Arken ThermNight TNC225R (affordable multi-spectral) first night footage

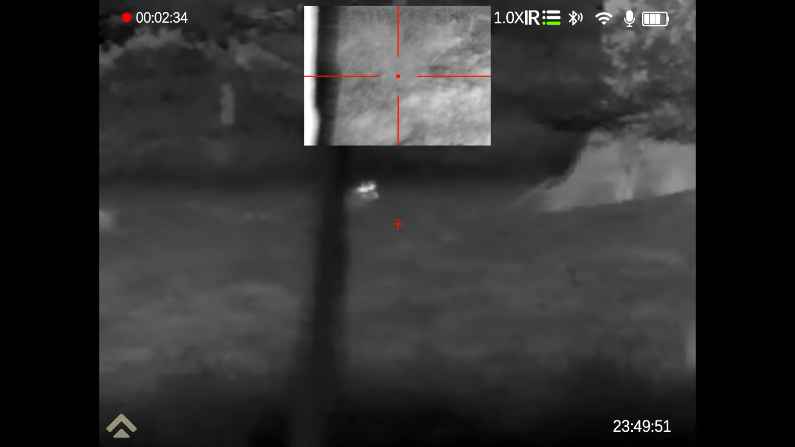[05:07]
There we have, with the thermal, thermal, although this is a low-res spotter thermal, if you like,
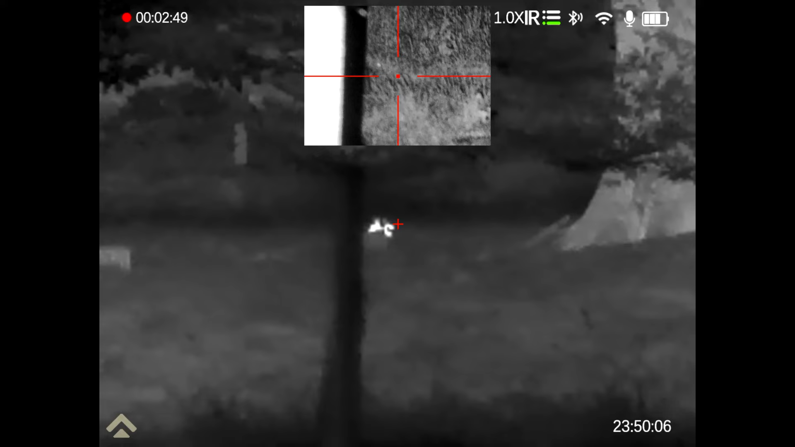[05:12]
but you can clearly see both of those rabbits right now. With the night vision in the pip, IR on level one, you can see the eyeshine, and with this rabbit being, press the other button on the side, and the main window, 38 metres, and you can see the position of, oh, you could a second ago,
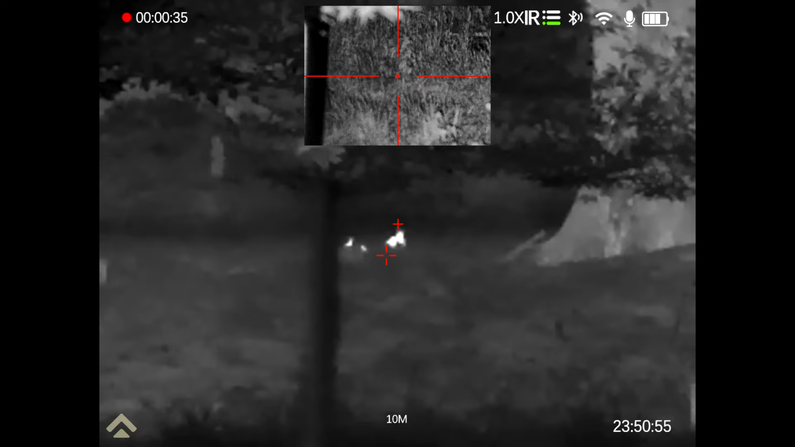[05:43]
anyway, see the position of the rabbit itself, just compare it, oh, there we go, from the eyeshine. LRF's daylight aiming cross is just about in the right place.
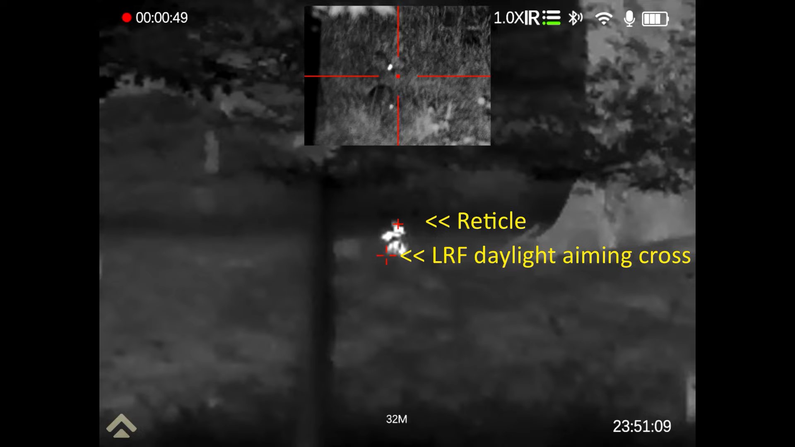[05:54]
So literally, these two rabbits I'm looking at right now are in our front garden, they are 34 metres away, and 40 metres away, and this is with a scope that's going to retail for less than 1300 quid. Now, the night vision in the pip is getting, if I elevate it slightly, the image will go dark, because the IR is reflecting back off the foliage above. There we go.
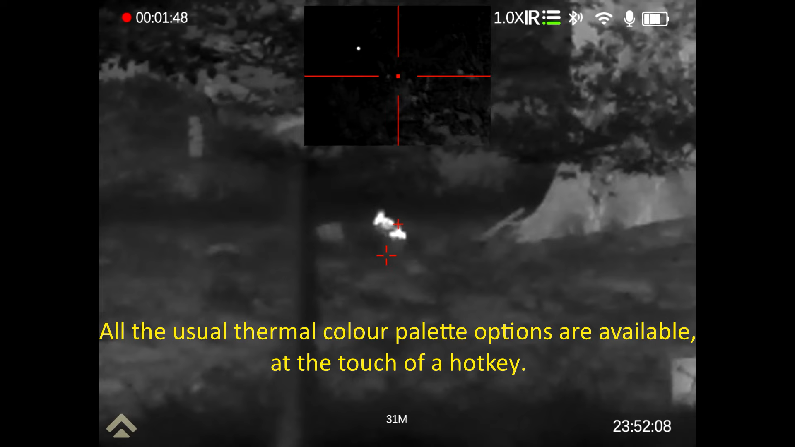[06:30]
So, so it's only a low-res thermal, but you can clearly see those bunnies leaping at 33 metres and 39 metres. This is a base mag. The thermal which is in the main window right now, that's three times mag, it's a wide angle, whereas in the pip, the night vision mode is at five mag. So essentially, the thermal is three to twelve, and the day and night image is five to twenty, okay?
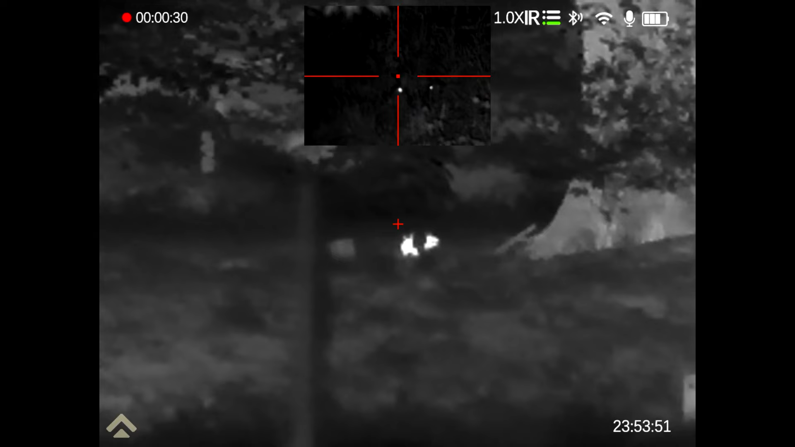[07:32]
I would love to make the thermal window higher rays and sharper, but for me, this is what this scope's made for. So, you can have it fully thermal in the window, or fully day or fully night, but for me, wide angle, main screen view, thermal, showing you what's there,
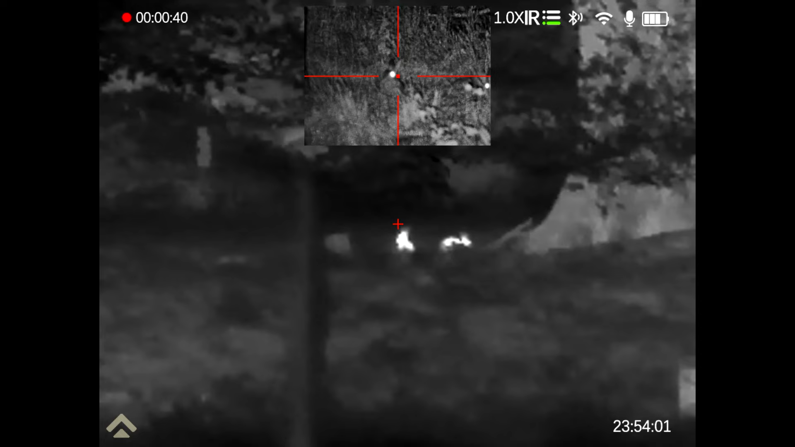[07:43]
and then you can identify what's there through the pip, and any time I can switch between the two views,
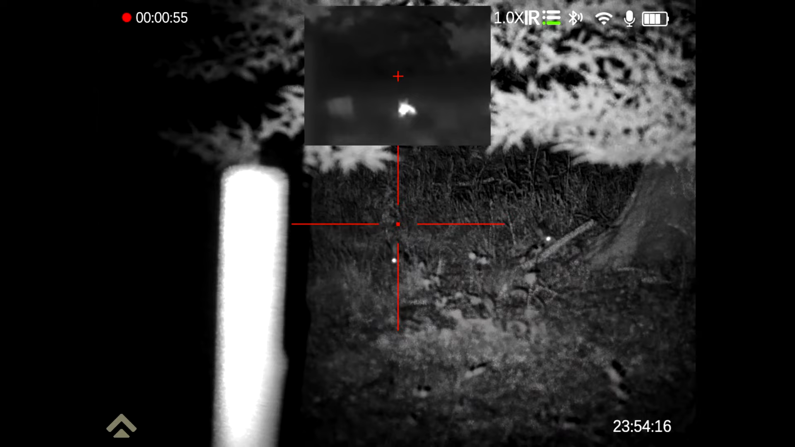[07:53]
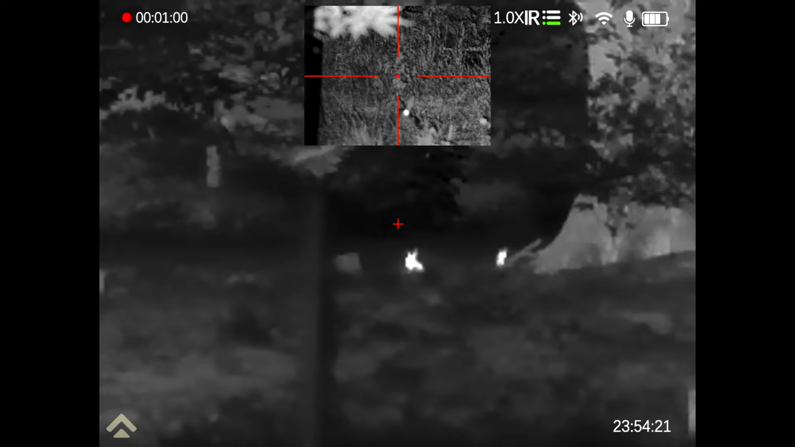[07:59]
and any time I can press one hot key, and this is all without disturbing the recording, as you can see.
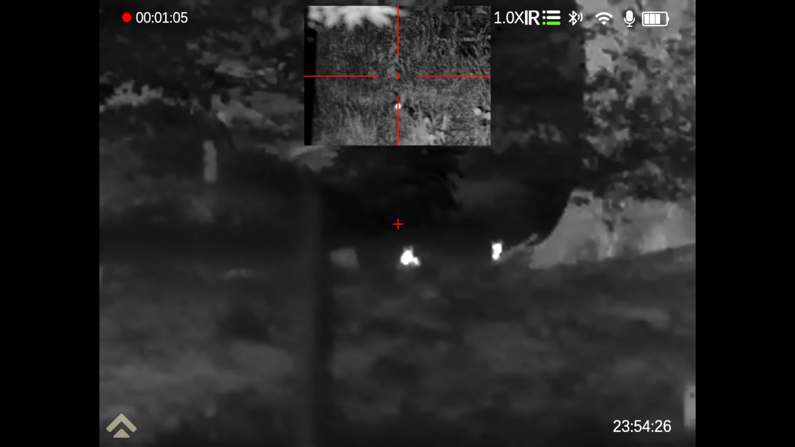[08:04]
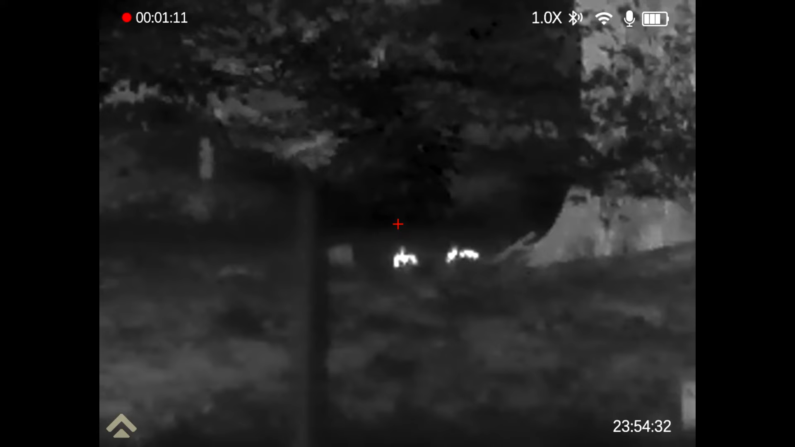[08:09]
The pip is off, so now the whole window is thermal,
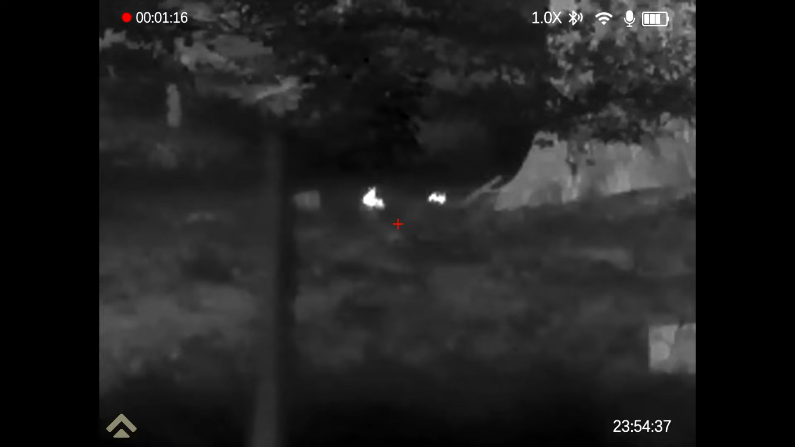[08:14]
so if I was looking at some rats at close range, that this is all you would need, and if I press the button on the side, there we go, the main window has switched to the night vision, and,
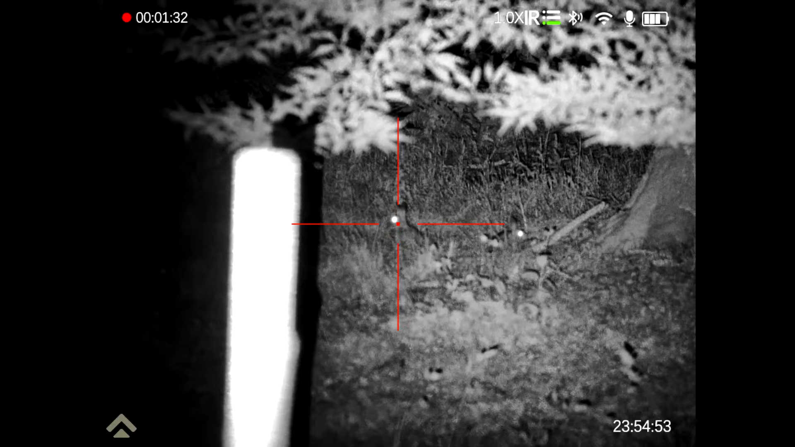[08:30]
ah, that's the reason this, that's the other reason the image is changing black and white.
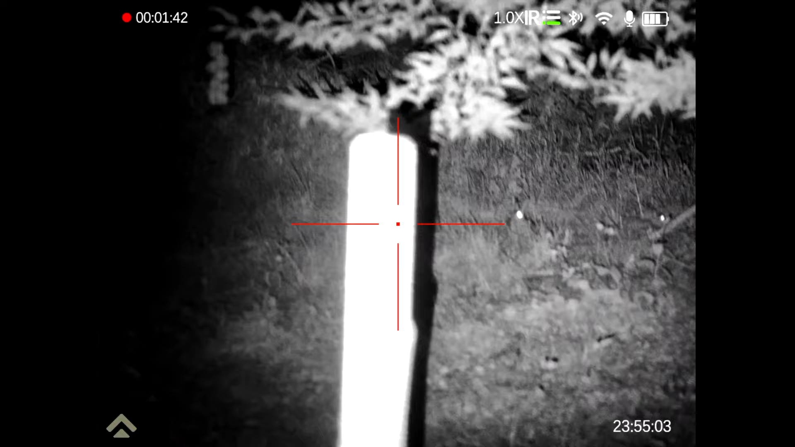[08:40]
There's a palette post right in front of me, here, so the IR is reflecting back off it, and the scope is trying to compensate.
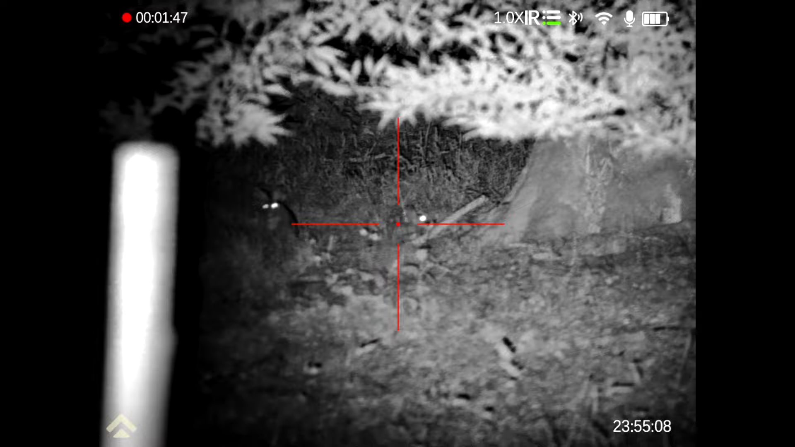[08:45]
Okay, so let's have a look around.
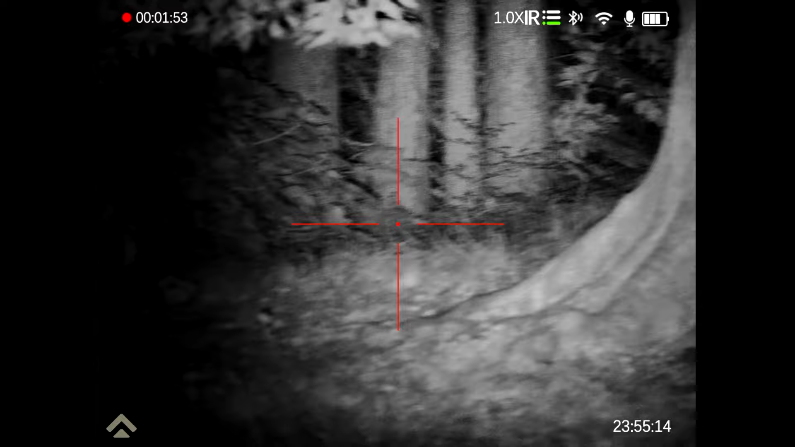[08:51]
Oh, let's pop the pip back on, and then flip.
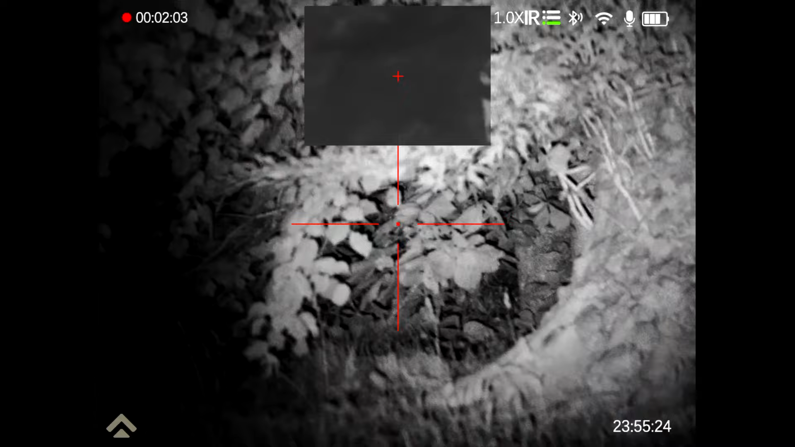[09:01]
Right, let's have a look around, see if there's any other bunnies in the garden at the moment. They're doing their best to dig a warren over here,
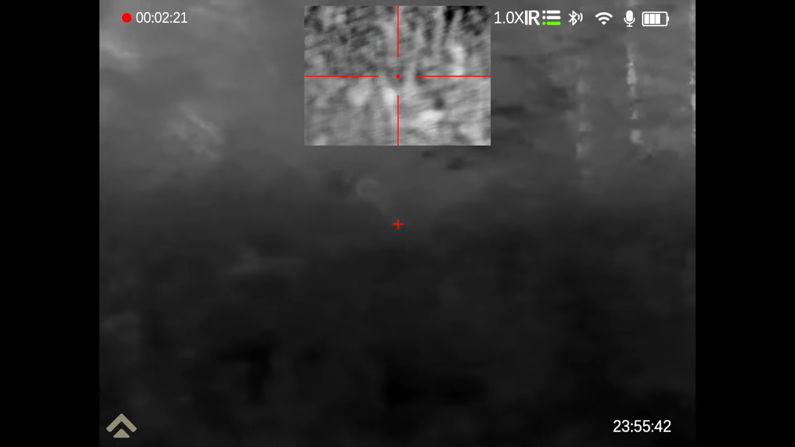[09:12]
just in the foreground of these skinny trees, but can't see any rabbits there at the moment.
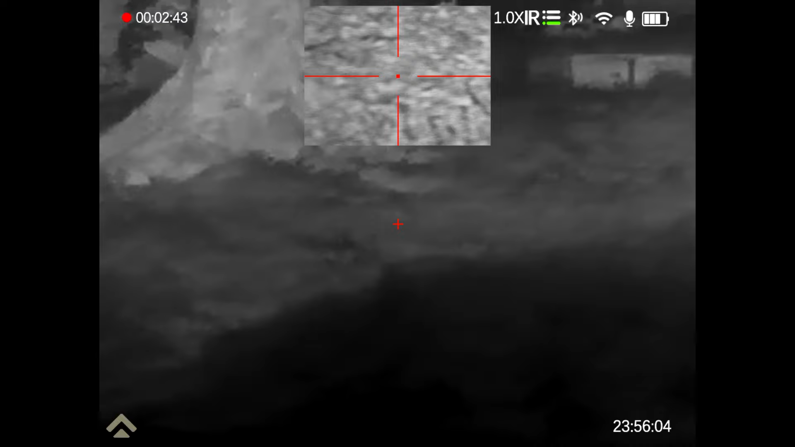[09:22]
As I scan around, I'm not bothering to sharpen the focus on the night vision window.
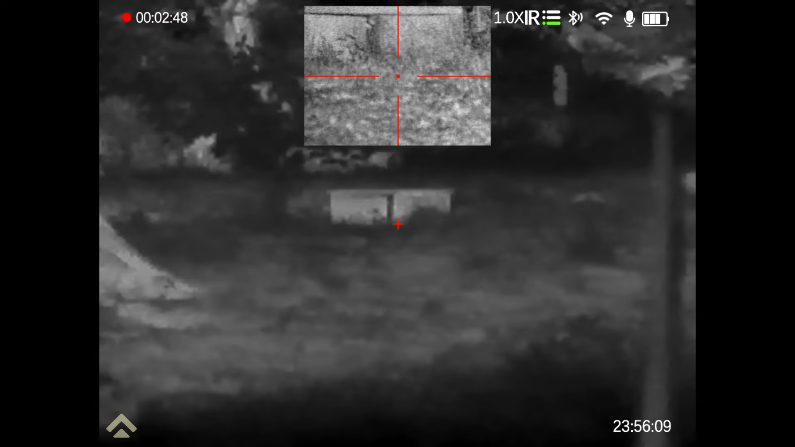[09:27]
I've got it set for about 40 meters focus.
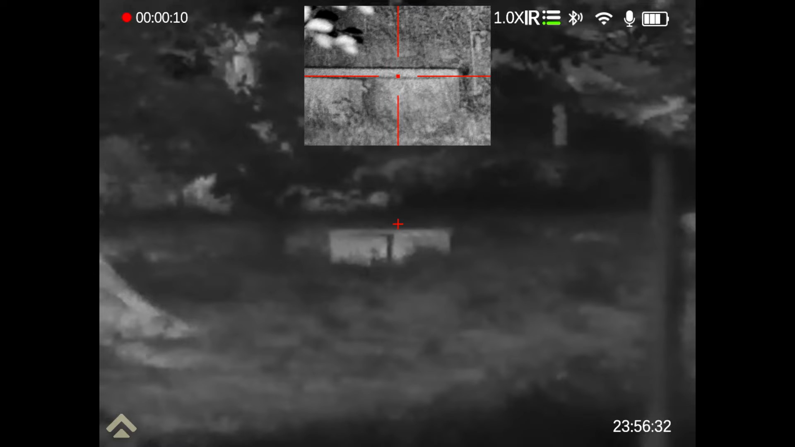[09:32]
So that's a seat in the garden, a temporary seat, and, oh look, a rabbit there, which is inconveniently just behind this post,
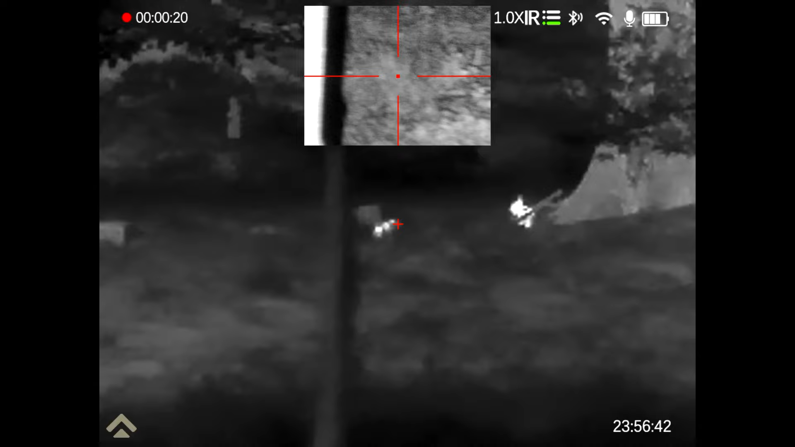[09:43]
and another one there.
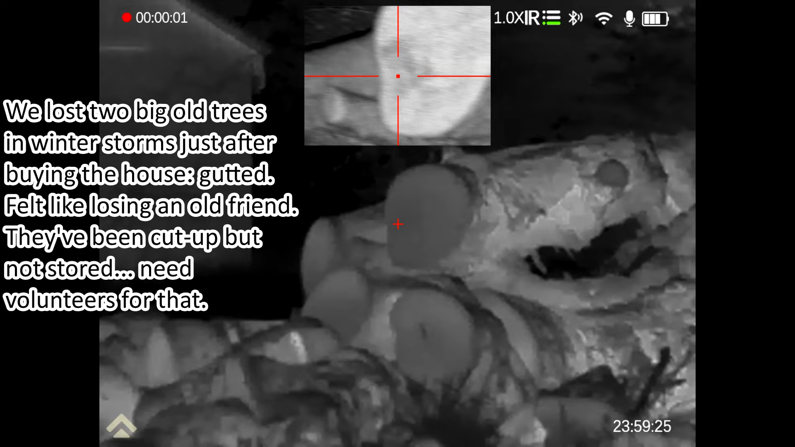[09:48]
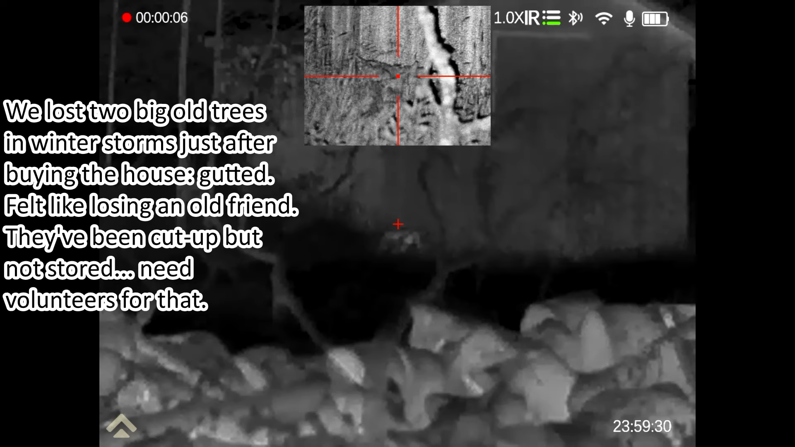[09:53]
Oh, is there something there? Something in the thermal maybe?
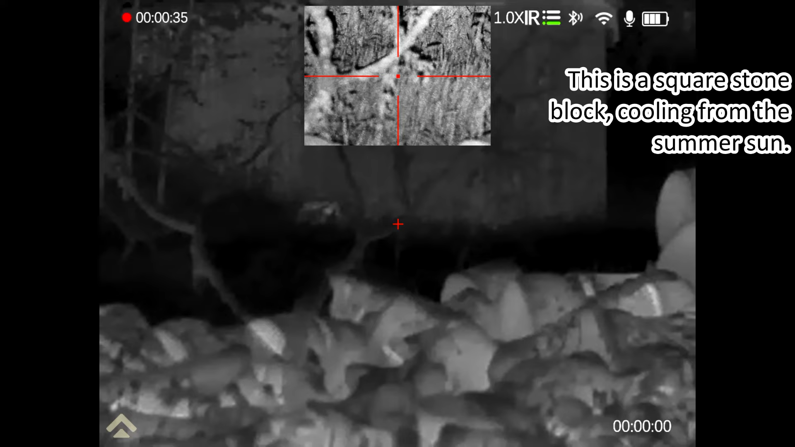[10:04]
Whatever that object is, it's fairly square,
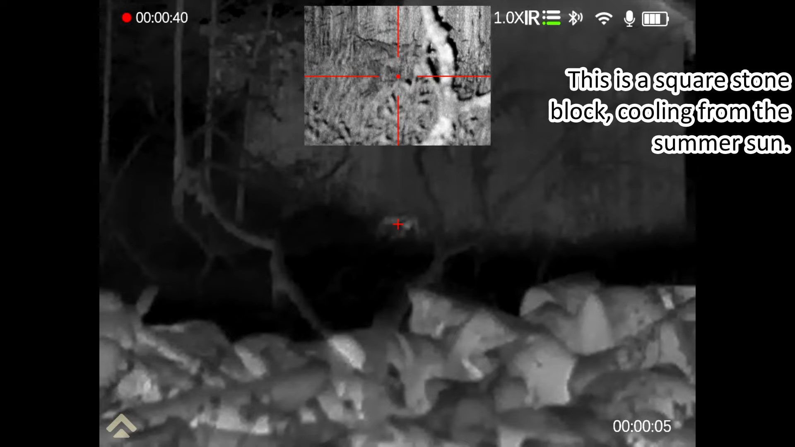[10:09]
so I don't think it's a living thing.
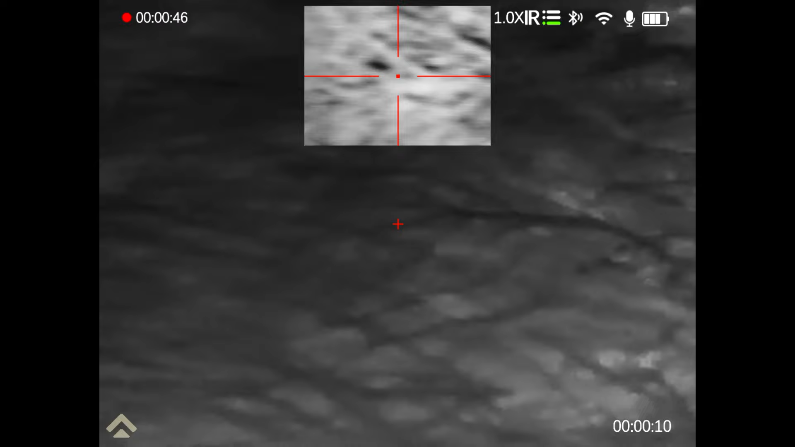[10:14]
Let's scan around.
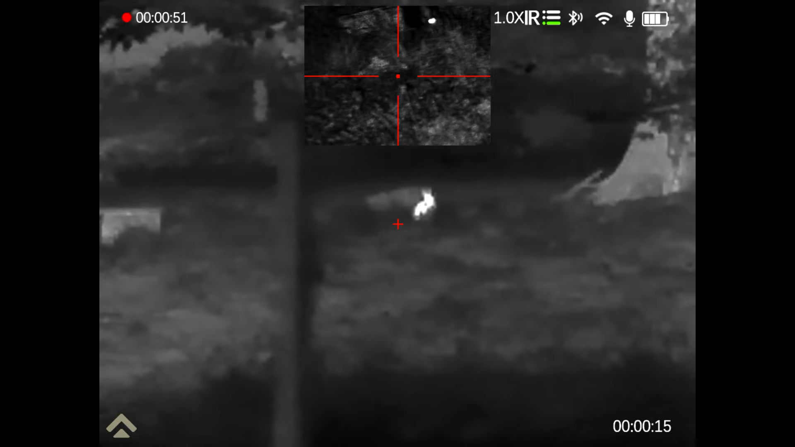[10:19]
Oh, there's the bunny, one of them.